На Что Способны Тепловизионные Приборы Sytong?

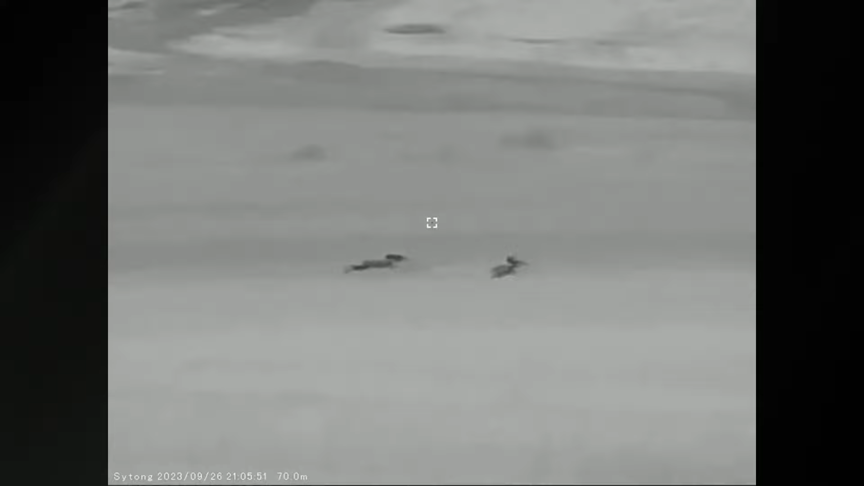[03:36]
Такое разрешение для такой диагонали экрана вполне достаточно.
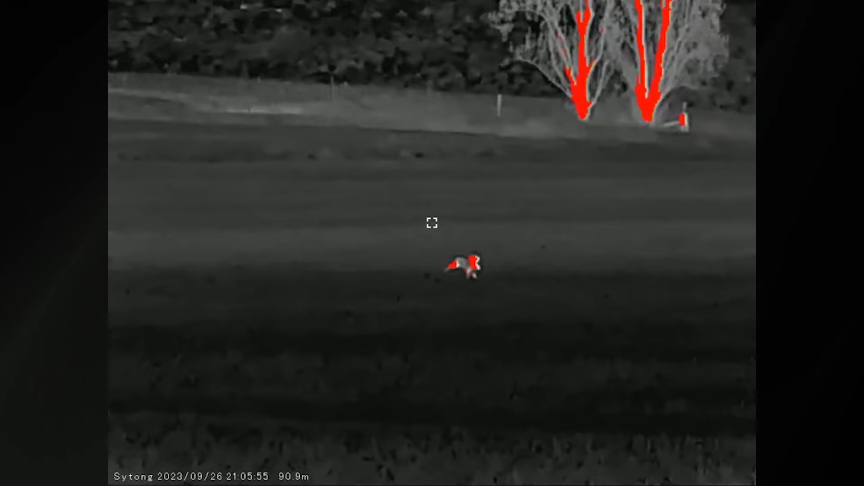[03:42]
И при этом, ну, естественно, вы можете подогнать его под себя, используя диаптринную настройку. Это позволяет получить детализированную картинку. Причем частота обновления дисплей 50 Гц. То есть изображение будет всегда плавное и без рывков.
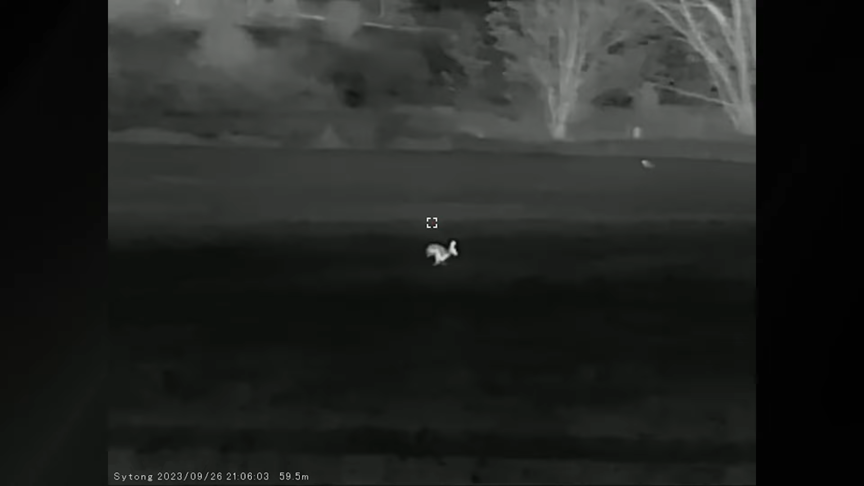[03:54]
Что интересного по функционалу есть у данного прибора? У данного прибора имеется лазерный дальномер, который при этом еще и встроен в оптический канал и позволяет выполнять,
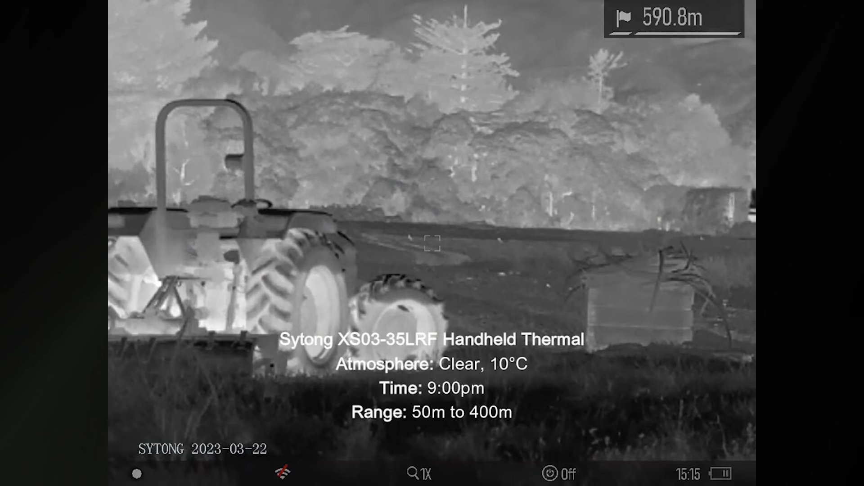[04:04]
вернее,
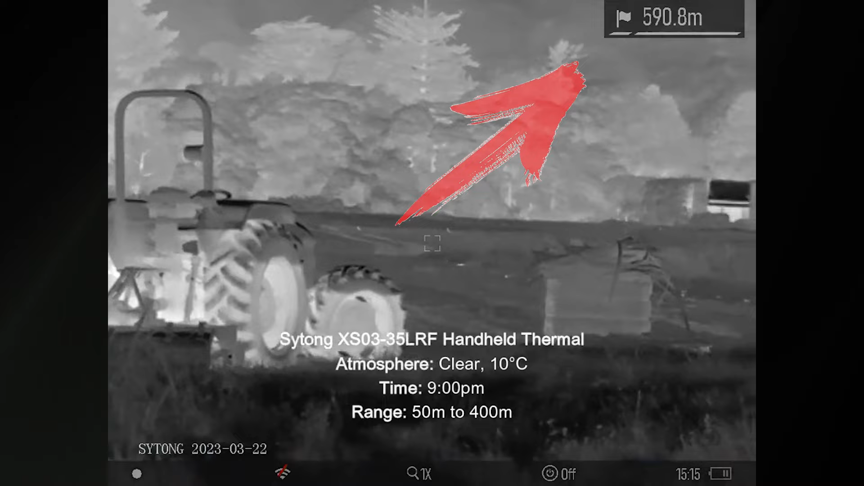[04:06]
измерения на расстояние до 1200 метров, что будет особенно полезно.
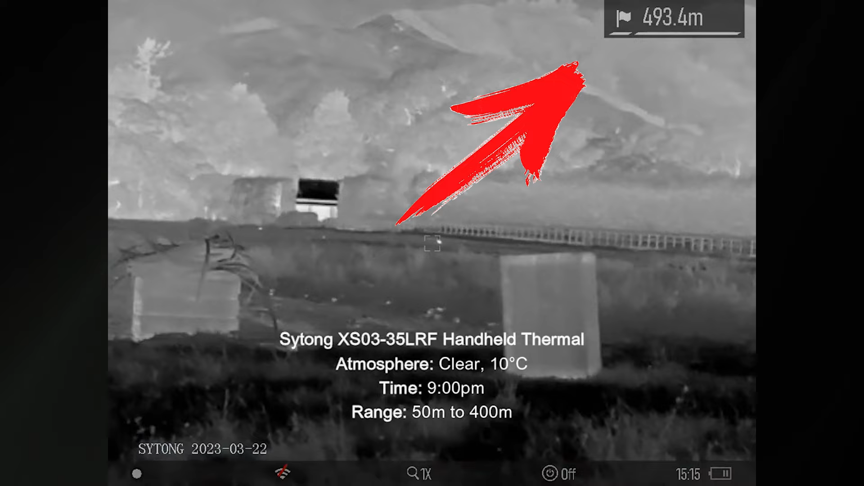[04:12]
Просто тем, что вам не нужно носить с собой какой-то дополнительный прибор, дальномер уже здесь есть. И вообще в целом, в чем преимущество тепловизионного монокуляра, например, перед тем же тепловизионным прицелом?
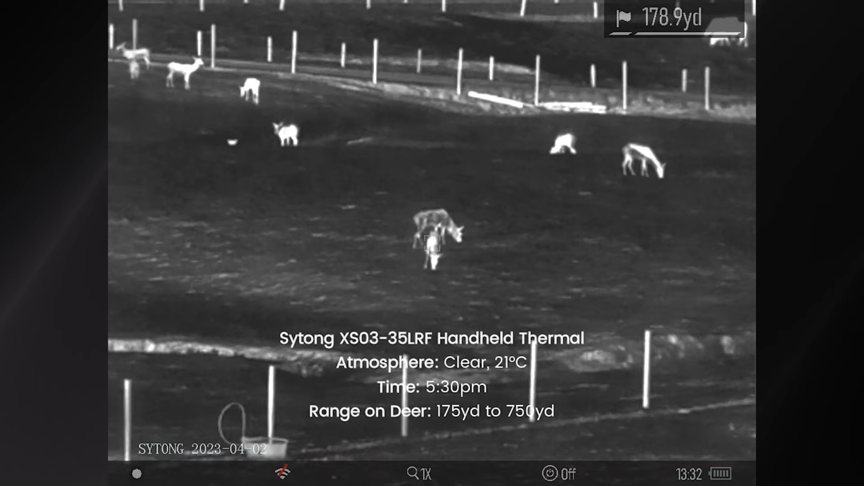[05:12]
Это White Hot, палитра, которая подчеркивает белые объекты, делает их более заметными.
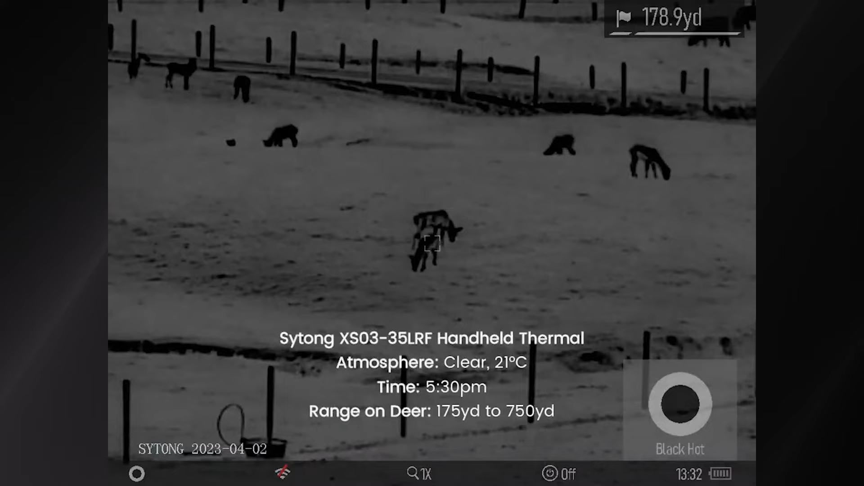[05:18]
Это Defog, который помогает устранить туман и дым, улучшая видимость. Black Hot, лучше всего подходит для наблюдения за темными объектами.
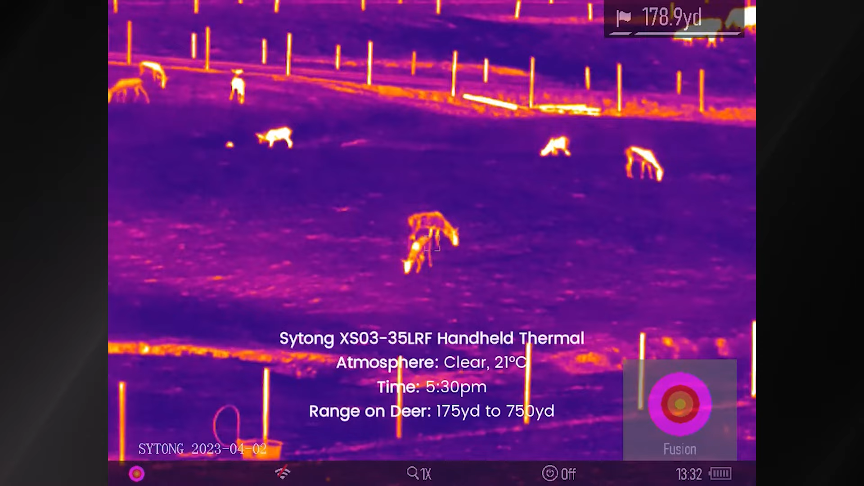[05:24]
Red Hot, лучше всего подходит для обнаружения, как ни странно, теплых, да, объектов.
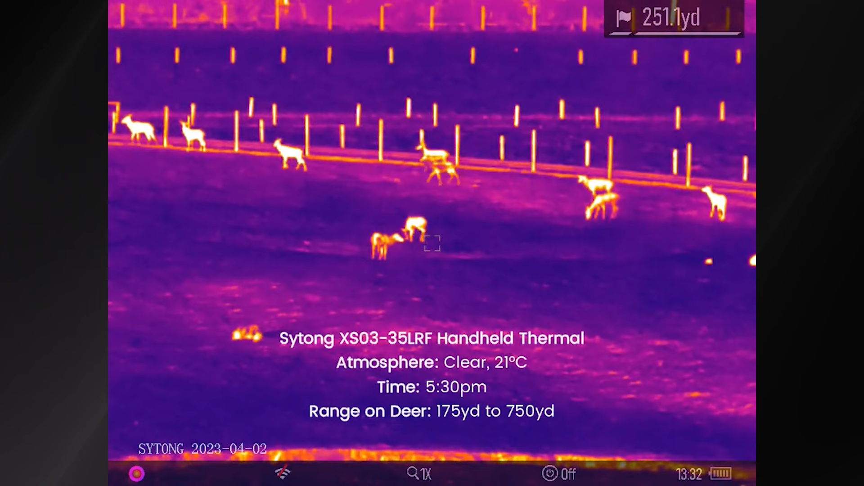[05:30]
Ну и Fusion это универсальная палитра, которая сочетает в себе преимущества других цветовых схем.
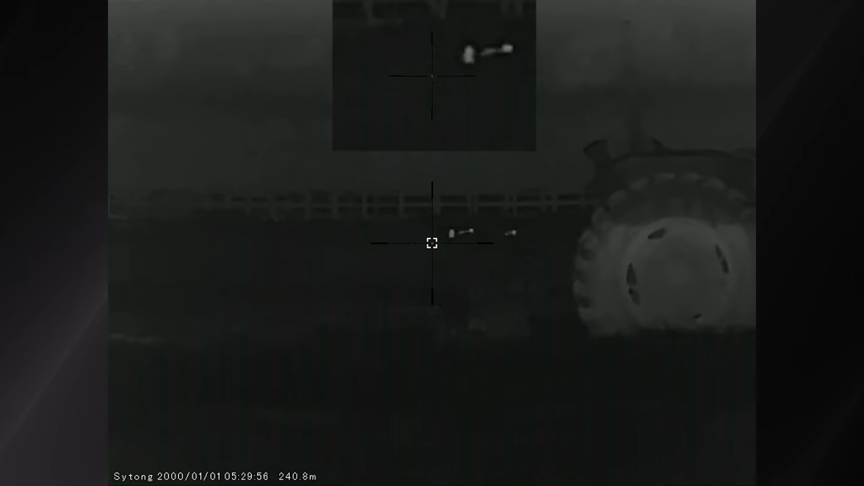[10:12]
А я уже говорил, что, в принципе, приборы сайтонг, они очень сильно удивляют именно качеством картинки. То есть, ну, вот опять вы видите на своем экране картинку с этого прибора.
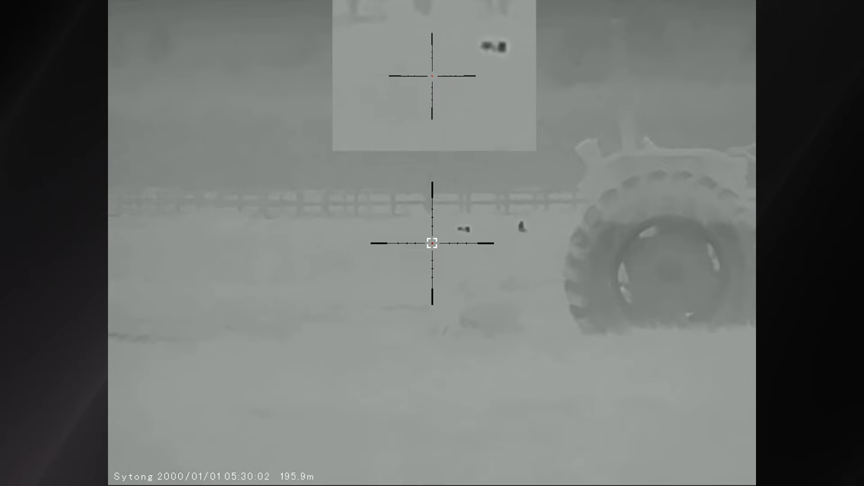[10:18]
Давайте по общим функциям я сразу пробегусь. То есть, у нас также картинка с матриц передается на AMOLED-дисплей.